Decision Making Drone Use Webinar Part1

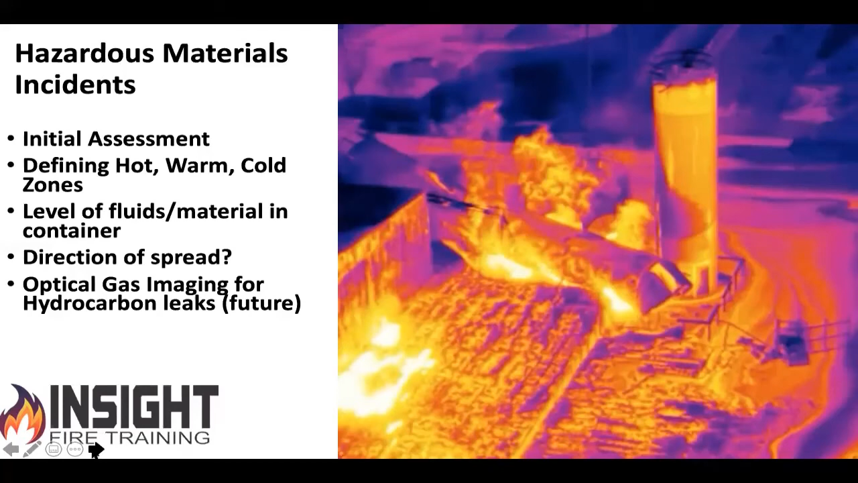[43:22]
optical gas imaging cameras and payloads for drones where we can see the physical gas, the visual gas leaking that would not be able to be seen by your naked eye. So you're using a thermal camera to see that, whereas here is just completely an optical view of a large fire.
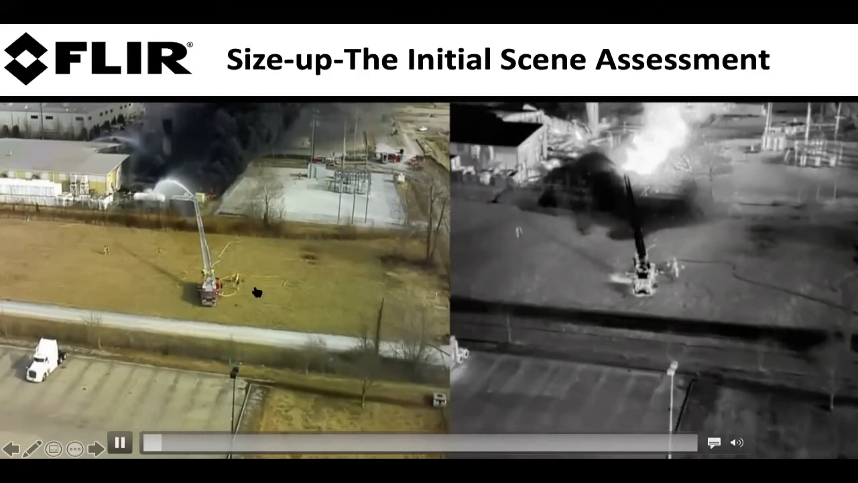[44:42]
they happen to be doing some training next to a place where they actually had an hazmat incident.
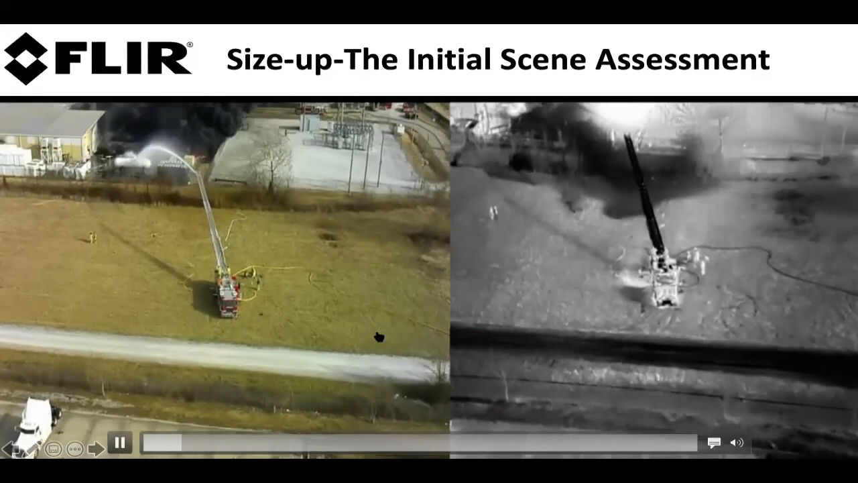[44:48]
And you can actually see the aerial cooling the tank, they can confirm they're making contact with the tank, they're able to take measurements,
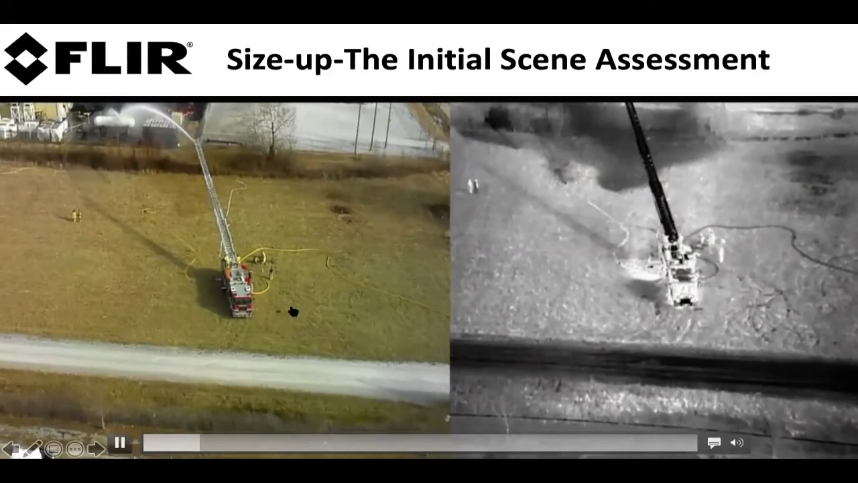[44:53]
and see if they're keeping the tank under a certain temperature.
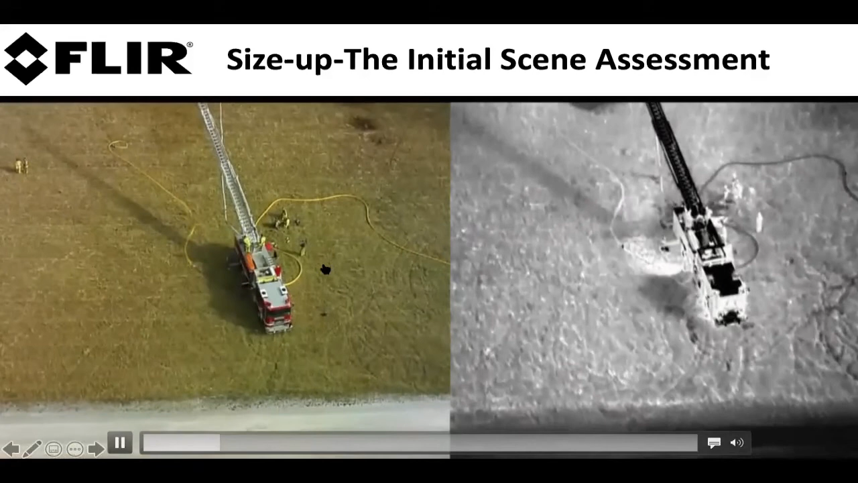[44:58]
This actually was one of the tanks over the left side, like a vertical tank collapsed, which you can see here in a minute,
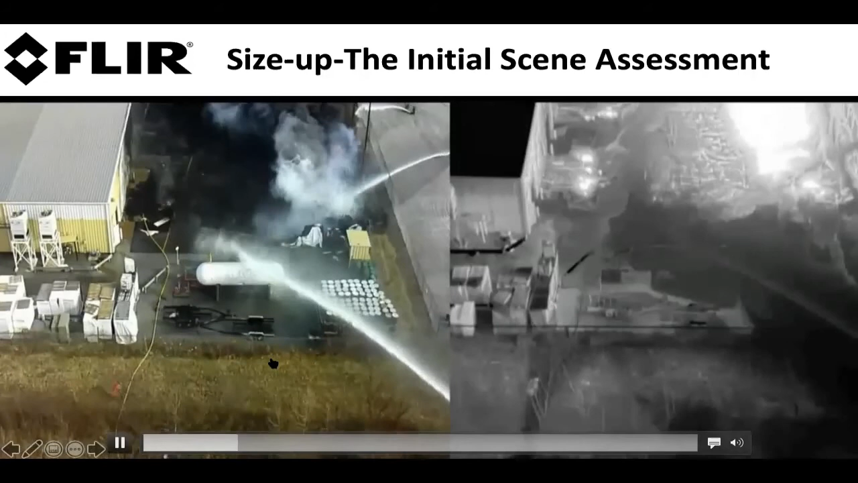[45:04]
you can see the optical versus the thermal, they show you some different varying color palettes and how that works and helps. You can actually see the thermal pattern, you can see the leak and the runoff from this from an environmental perspective.
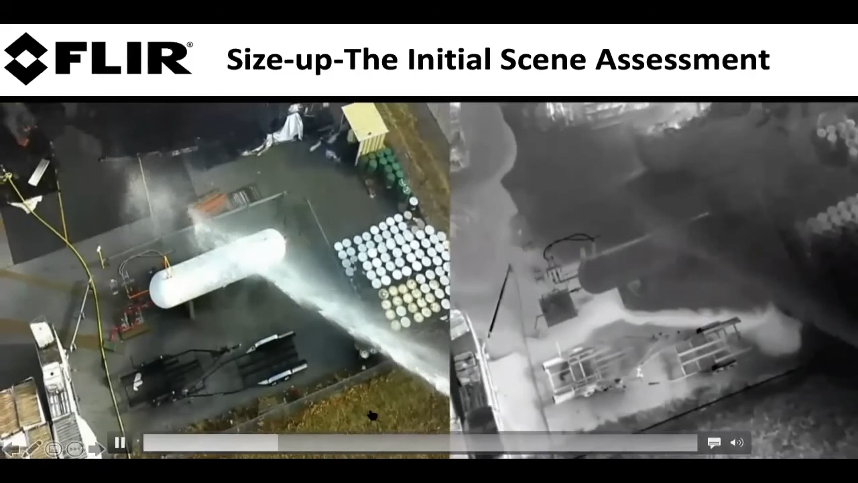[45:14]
Where's that going? How's that affecting me? Is exposing these, whatever these cylinders are above it? Is that something I need to be concerned with? Do I need to withdraw my troops, move them to another area? Focus my suppression efforts in another area? Do I need to expand my hot zone, shrink it?
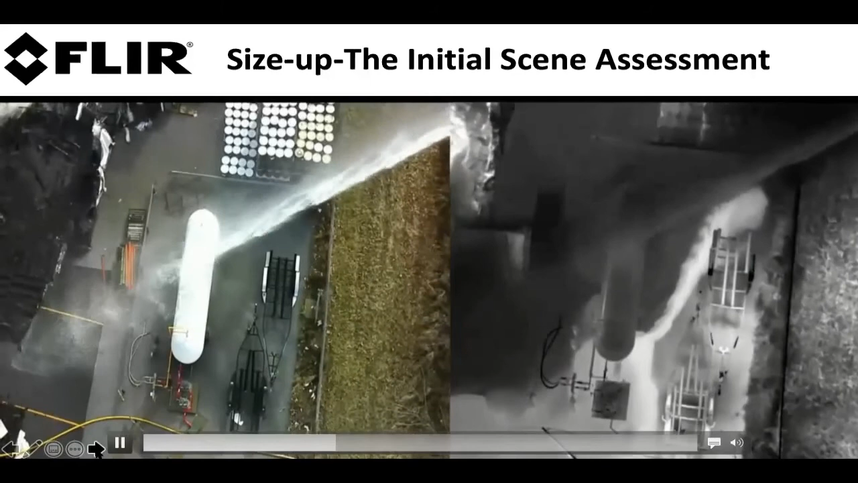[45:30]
All of that can be real-time data feed fed back to the incident commander, just like this. I'm not a big fan of multi-color palettes, but in this case,
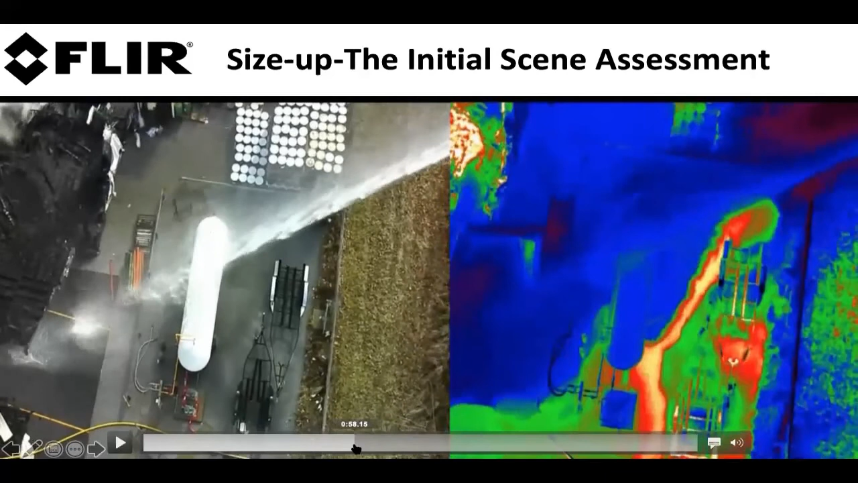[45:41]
when you look at the rainbow color palette, it's usually designed for a low temperature, low contrast environment. Look at the difference in detail you can get in the situation versus when we went from gray and white, black and white, to an iron bow color palette.
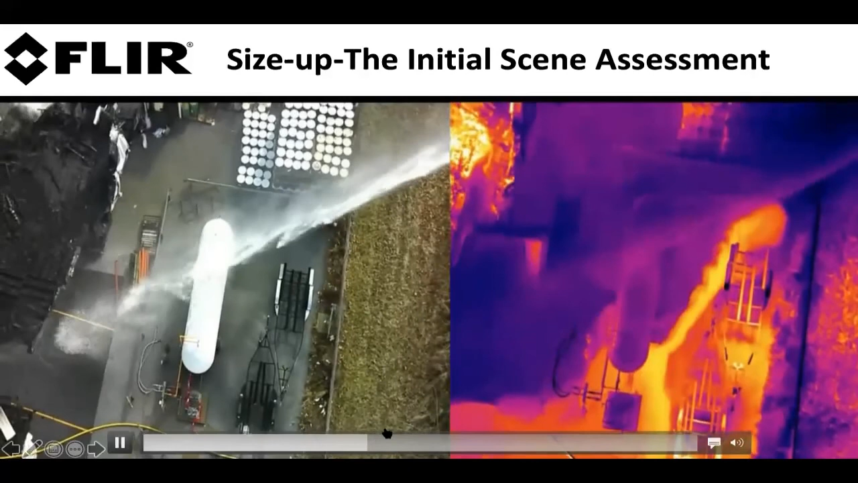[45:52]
You know, that's one of the most popular ones because people like it. I'm more of a functional guy, not an aesthetics guy. I want to see what I need to see. But this is valuable data that is real-time. And these, as Mike said a minute ago, it allows us to do a risk assessment without putting people in there. And it's non-contact measurement. That's the whole purpose of thermography. And we can do a lot of things he's already mentioned.
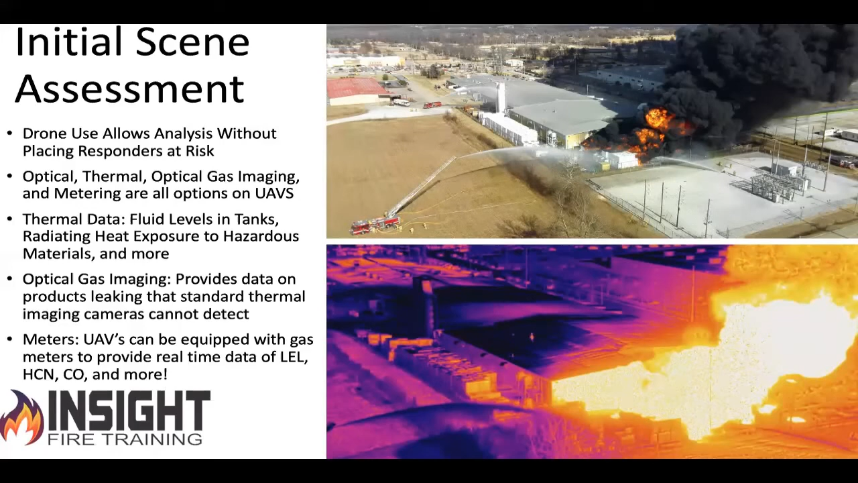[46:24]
Thermal data, optical gas imaging, and they're equipping them with meters even to, you know, go around and see what, what's the LEL around here? What's the, what, what am I exposing the community to? And that's all coming. Some of it's current and that's valuable stuff. And as you know, as the technology increases, the price will come down. A thermal imaging camera used to be $30,000. You can go to Dick's Sporting Goods and buy one for 200 bucks. Does that mean that's the one you need? No, not necessarily, but look at the power of thermal data and optical being able to use this.